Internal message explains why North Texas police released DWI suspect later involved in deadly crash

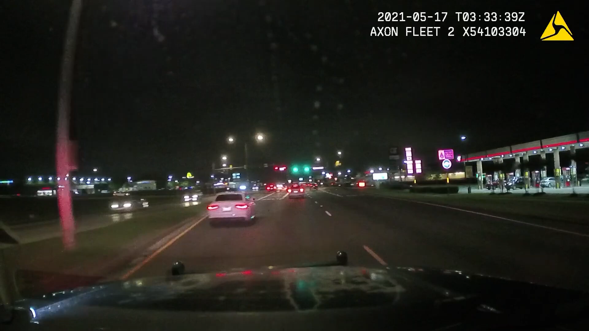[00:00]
In May 2021, Dylan Molina was driving through Sansom Park with taillights that were broken or off.